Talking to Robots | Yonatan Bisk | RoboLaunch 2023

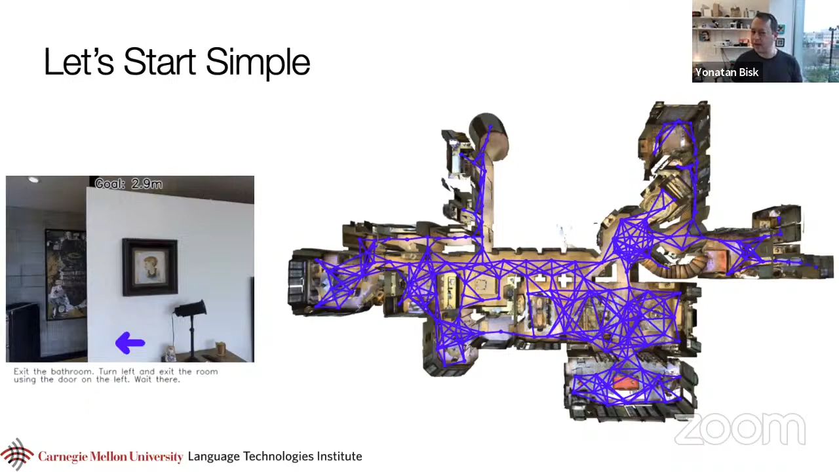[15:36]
So on the one hand, again, you're thinking, well, exit, turn, you know, bathroom door,
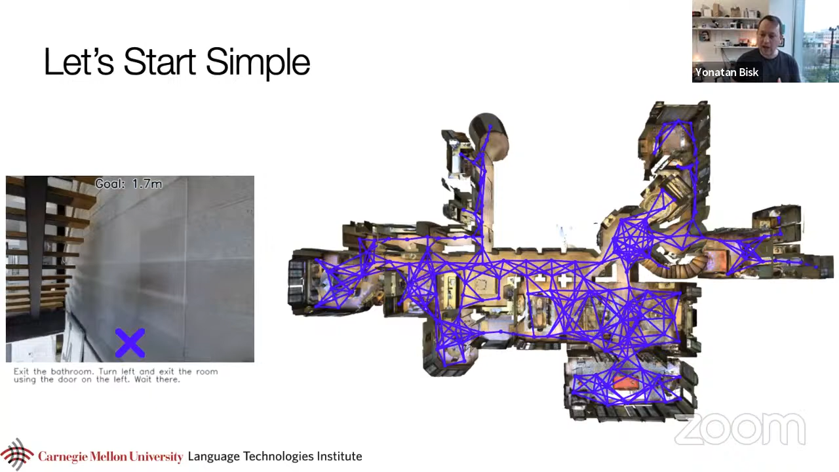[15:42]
there's probably not that many objects, but let's think about this from the agent's point of view. So you don't already know how to speak language.
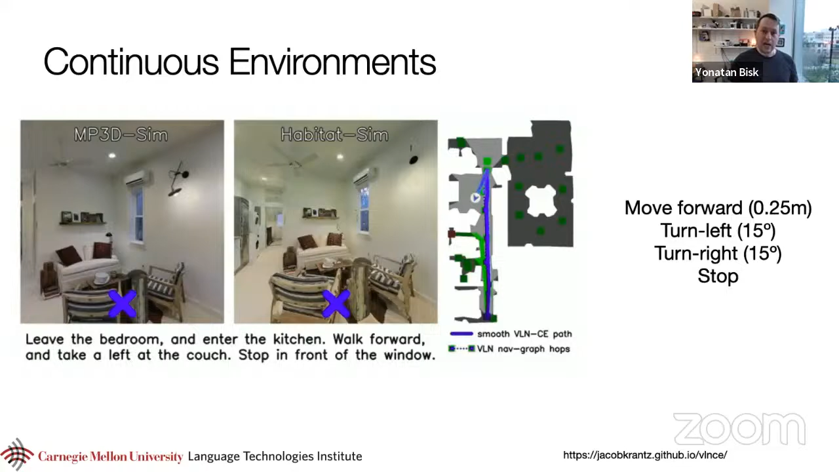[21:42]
So our API, if you will, for the robot has changed. How far do you want me to move forward? How much do you want me to turn? But the nice thing about this is that this is what the real world looks like. And so that means that we can actually take those systems and put them on a robot and then start having them move around the world based off of those language instructions.
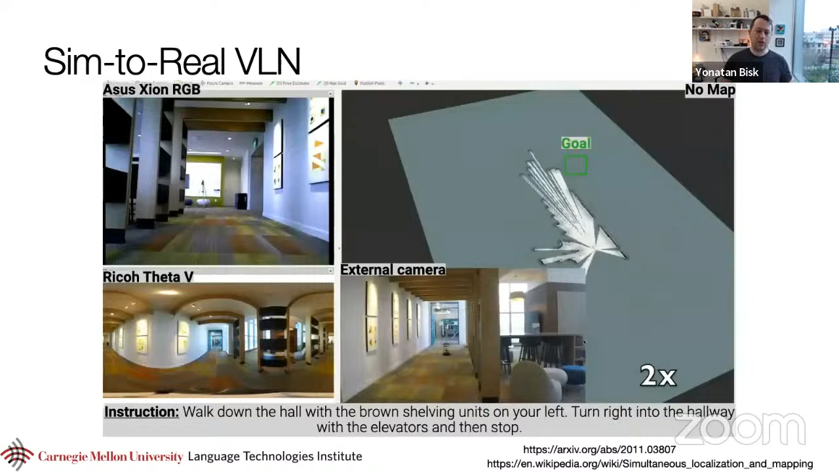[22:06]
kind of a demo from their system where you're seeing that first person view of the robot.